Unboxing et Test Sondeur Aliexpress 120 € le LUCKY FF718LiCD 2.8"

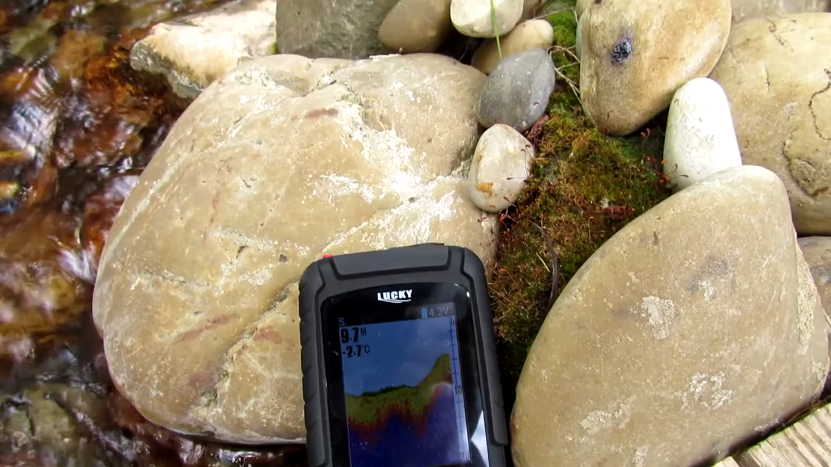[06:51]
On screen: water -2.7°C
Alors là, on a l'antenne qui se déplie.
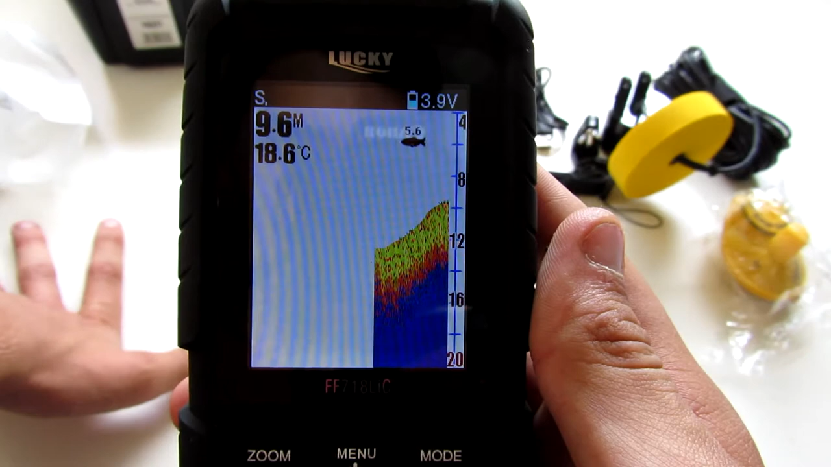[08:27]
On screen: depth 9.6 m, water 18.6°C
Donc voilà. On se retrouve là-dessus. Donc c'est vraiment plutôt... C'est vraiment joli.
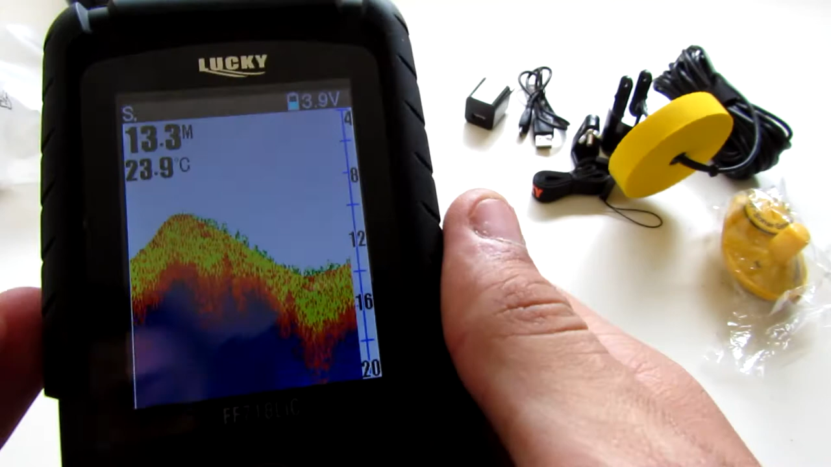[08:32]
On screen: water 23.9°C
Les couleurs, franchement, sont assez belles. Donc là, on a l'information sur la batterie. Ici, on a l'émettre. La température de l'eau. Donc il donne la température de l'eau, ce qui est plutôt sympa.
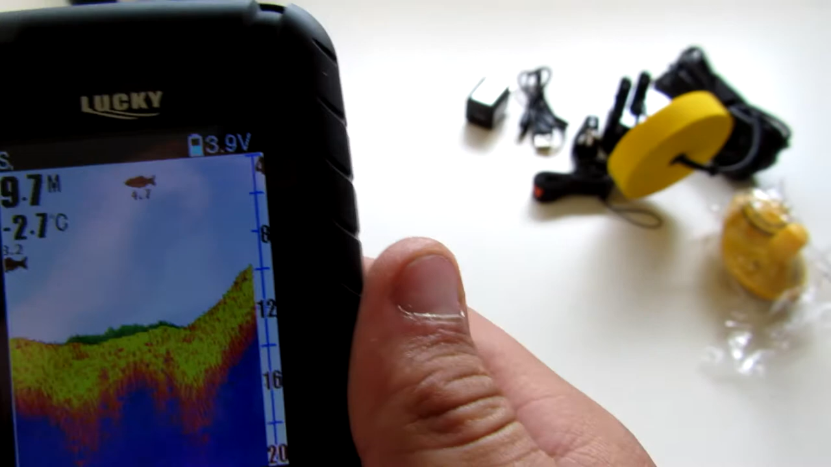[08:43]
Donc il la donne dans de l'eau, je crois...
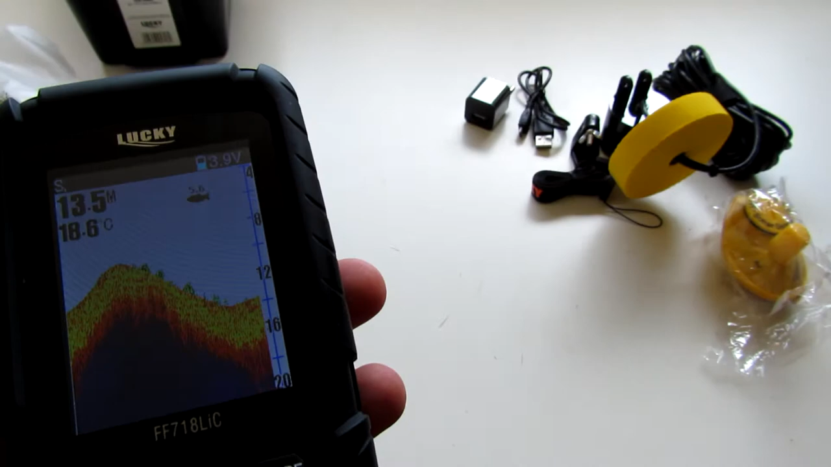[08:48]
On screen: water 18.6°C
Jusqu'à 50 degrés à... Je ne sais plus.
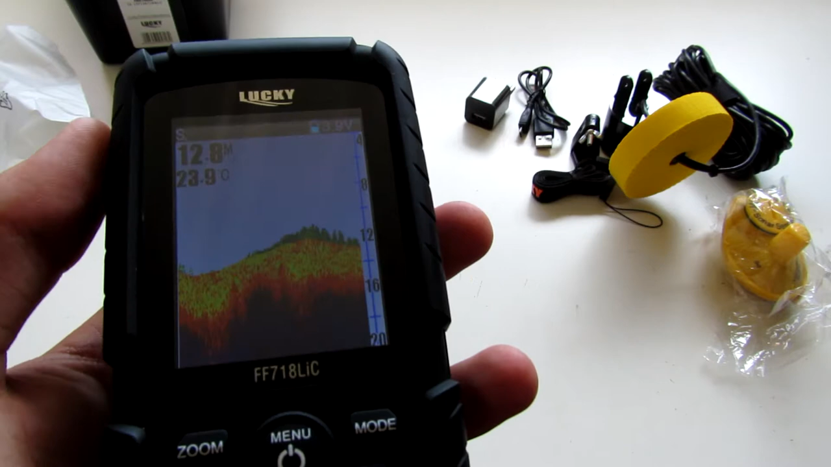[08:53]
Mais je sais que ça peut aller. C'est fait surtout pour pêcher sur la glace. Donc ça résiste à des températures plutôt froides. Mais bon, en France, on ne va pas pêcher dans des eaux à 0 degré.
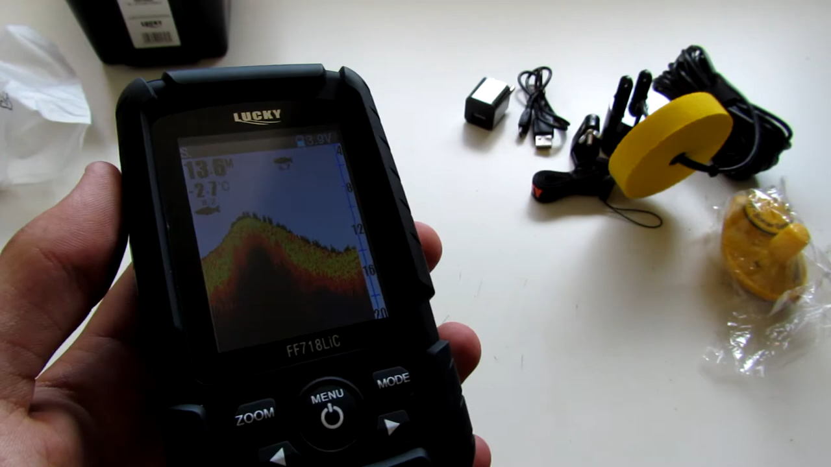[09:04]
Donc voilà. Il est plutôt cool.
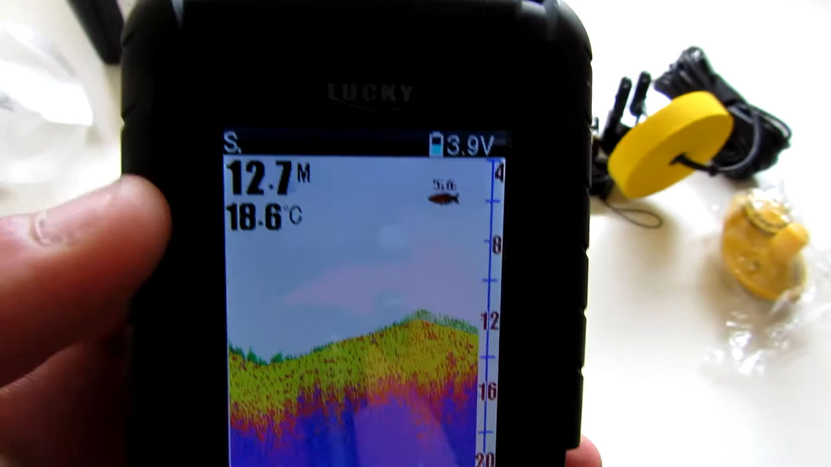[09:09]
On screen: depth 12.7 m, water 18.6°C
Donc vous pouvez voir là l'émettre. Là, normalement, on a la sonde.
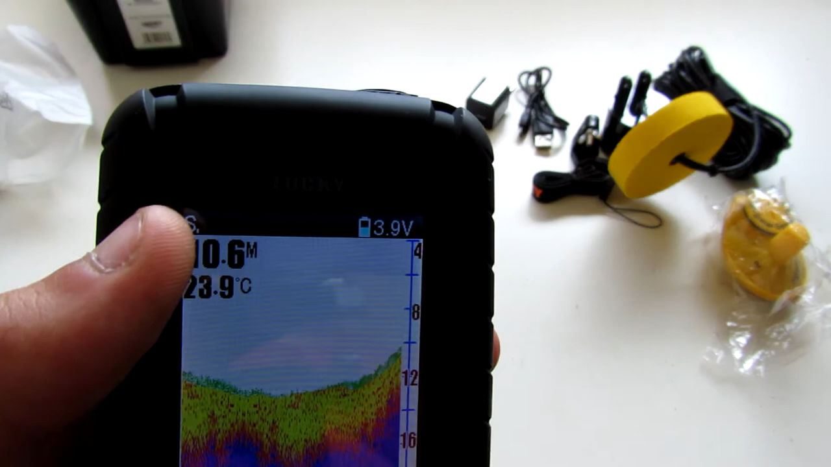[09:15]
Donc en quelle fréquence on est. Parce qu'il y a plusieurs fréquences.
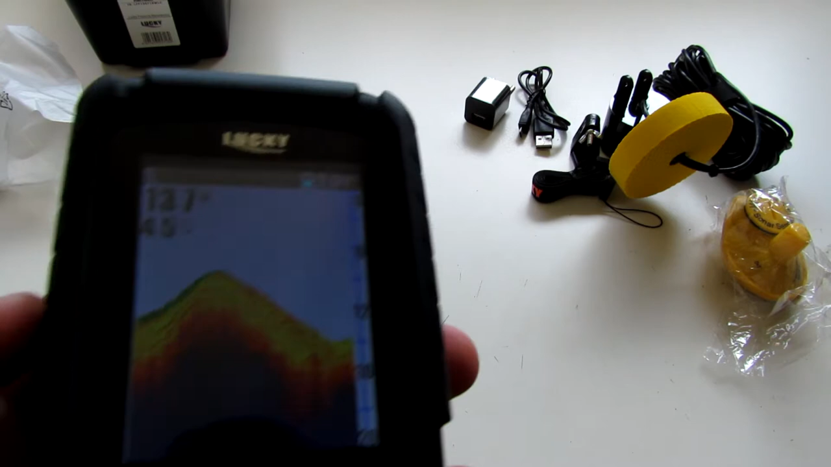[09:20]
Donc il peut faire du 200 kHz, 83 ou les deux en même temps. Donc avec la fréquence de 200 kHz, il peut sonder dans un angle de 20 degrés.
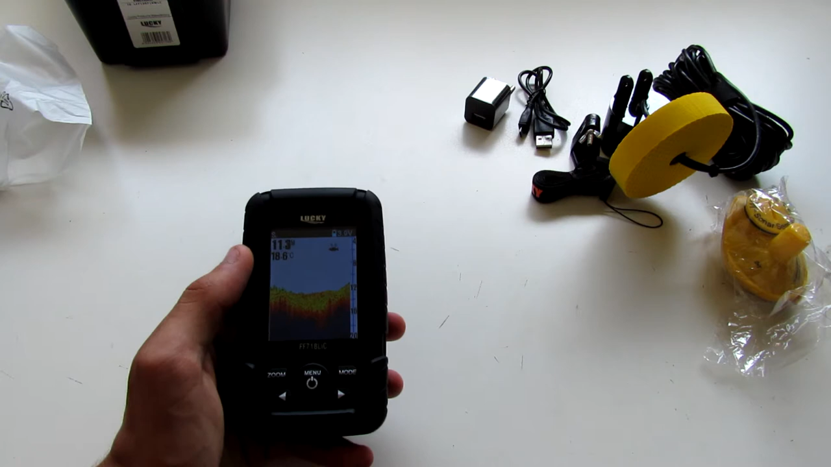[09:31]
Et avec la 83 kHz, de 60 degrés. Et avec les deux, en fait, j'ai l'impression qu'il fait les deux en même temps. Mais je ne sais pas vraiment comment ça fonctionne.
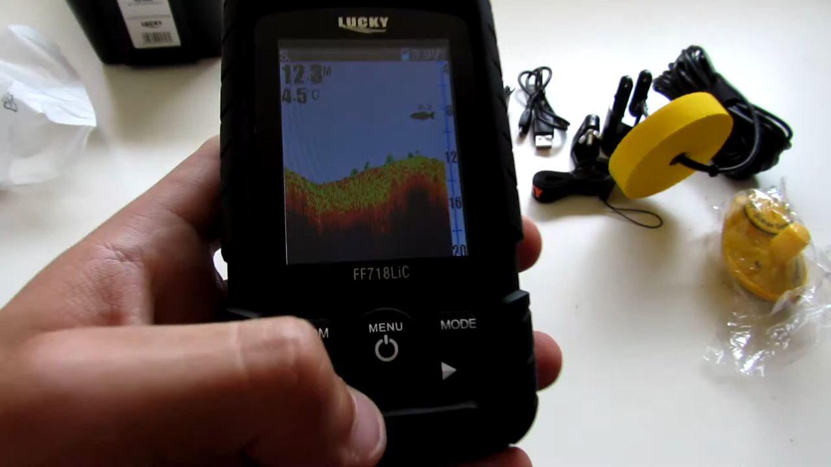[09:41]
On screen: water 4.5°C
Donc là, pour vous montrer, je vais vous montrer comment on change de fréquence.
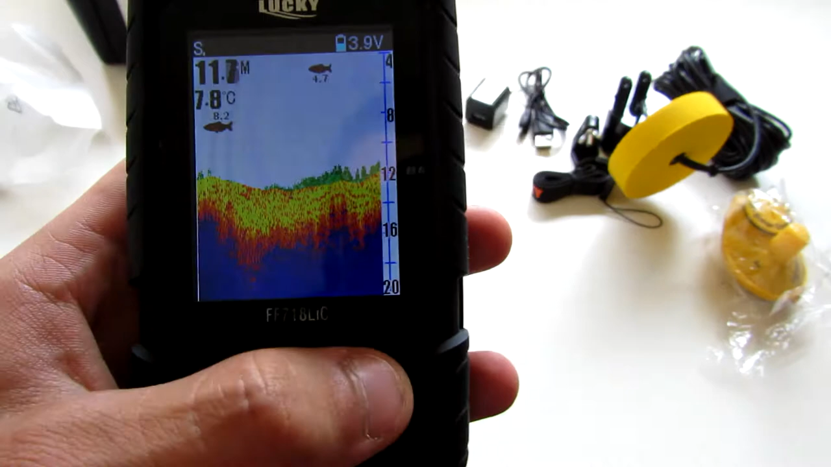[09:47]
On screen: water 7.8°C
Donc là, on va quitter la simulation.
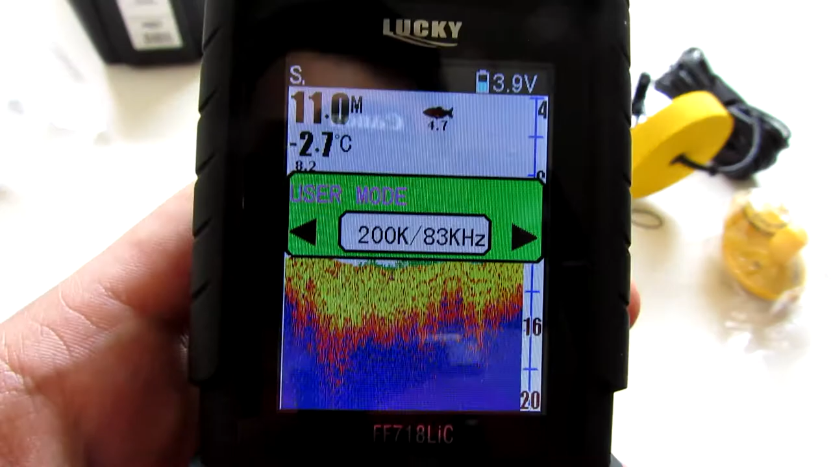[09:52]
On screen: water -2.7°C
Donc là, par exemple, je peux me mettre sur 283, 83 ou 200.
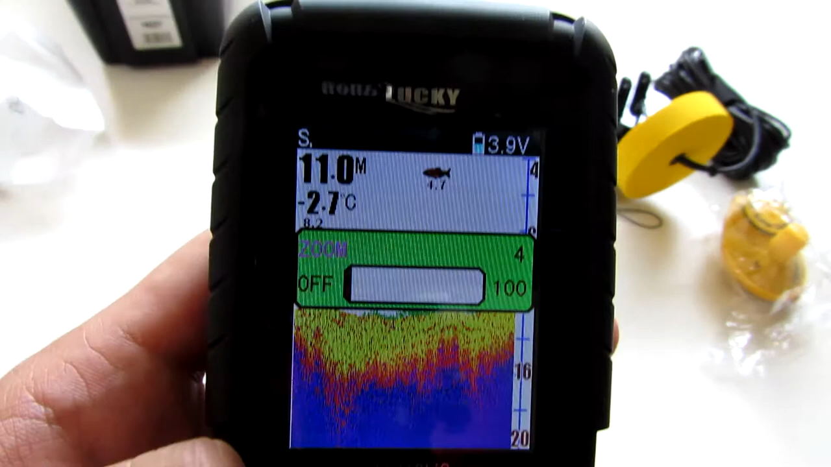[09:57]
On screen: depth 11.0 m, water -2.7°C
Donc après, on a toutes les fonctions principales. Donc on a le zoom. Qu'est-ce qu'on a d'autre ?